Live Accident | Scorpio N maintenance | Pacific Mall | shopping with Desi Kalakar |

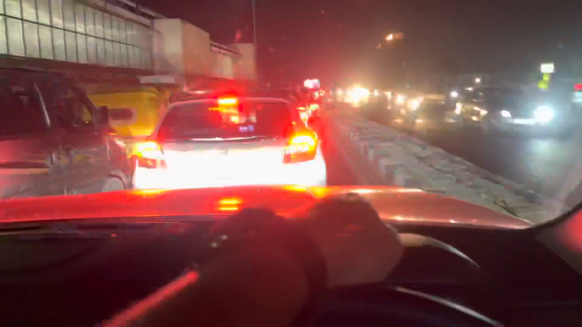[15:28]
भाई जाम में फंस गए हैं, लिकटते ही करता हूँ, पैसे भी कमाने तो लिकटते जाम में।